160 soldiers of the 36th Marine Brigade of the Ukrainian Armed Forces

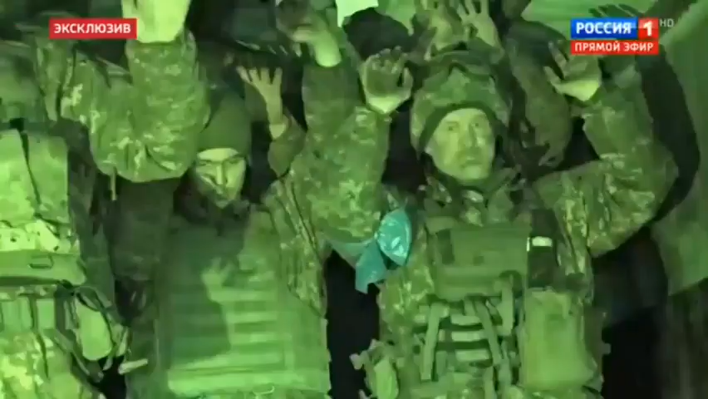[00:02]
Думаем, в беде нас не оставите. Держим, держим руки. Этот батальон уже сдавался в Керчи во время русской весны в Крыму.